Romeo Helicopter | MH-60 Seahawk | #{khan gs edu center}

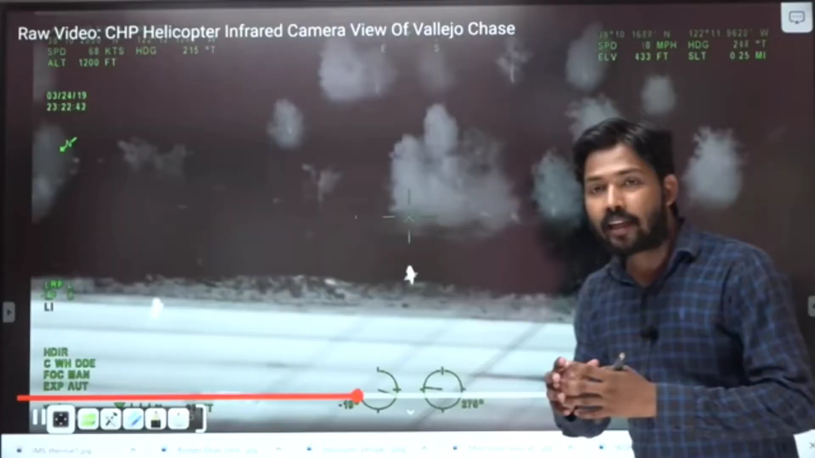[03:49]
इंफ्राडेट कैमरा से कोई नहीं बच सकता है जैसे यह देखिए यह लोग अंदर जंगल में भाग रहे हैं सड़क से हटके
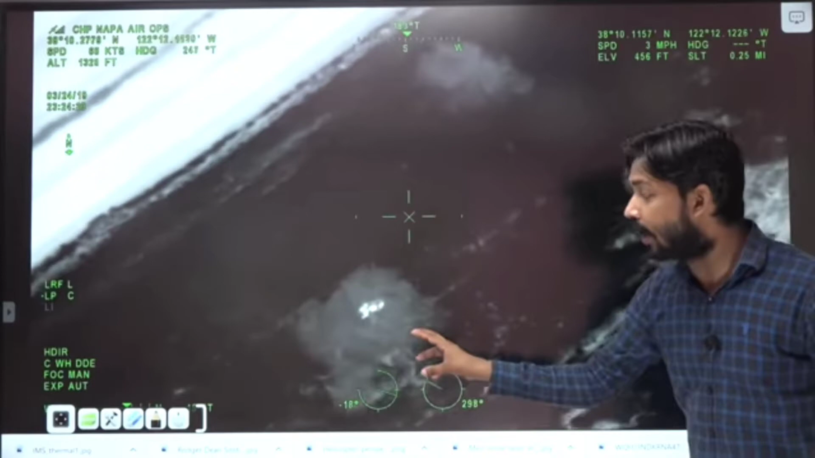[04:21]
जादे टेंपरेचर रहेगा और जादे दीखेगा � यहाँ पर इसमें यहाँ आप देख रहे होंगे एक light के समानी यहाँ गोल सा लगा हुआ है यह light के समानी